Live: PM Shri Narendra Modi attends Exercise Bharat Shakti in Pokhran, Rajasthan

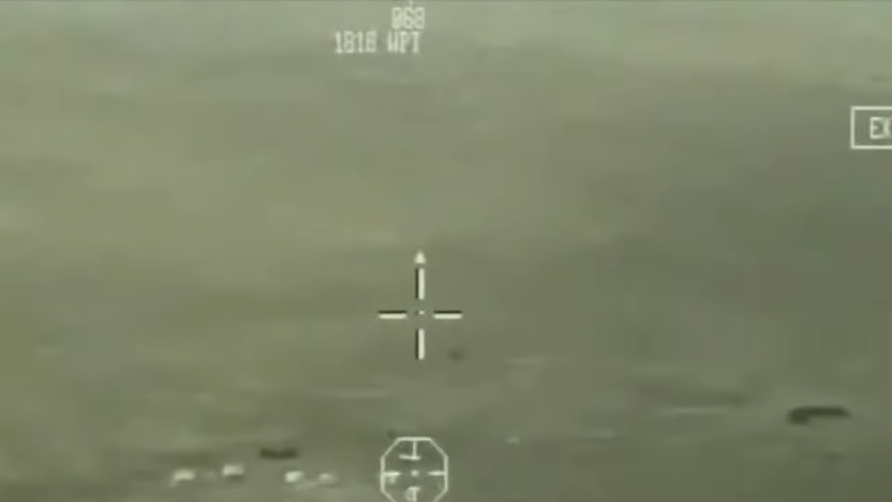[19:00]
ओपरेशन में हवाई हमले का ख़तरा काफी हद तक कम हो गया है इन
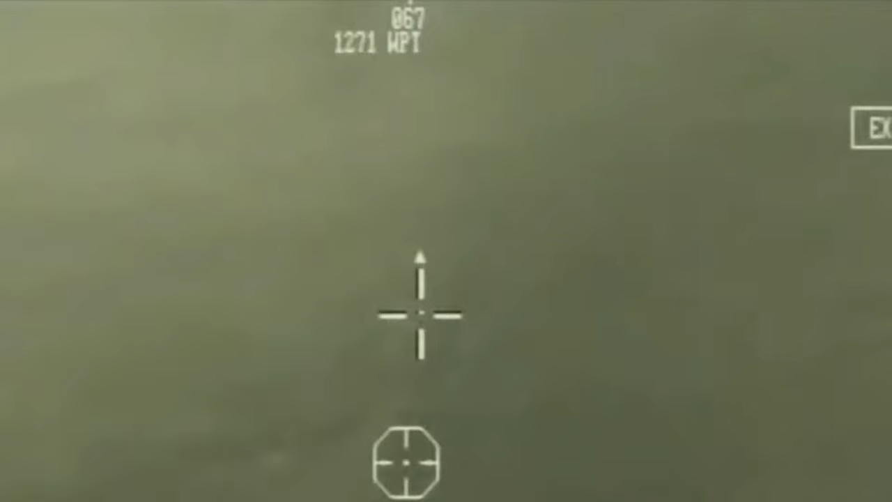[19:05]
ओपरेशन का फुटिज अभी आप अपने स्क्रीन पर देख रहे हैं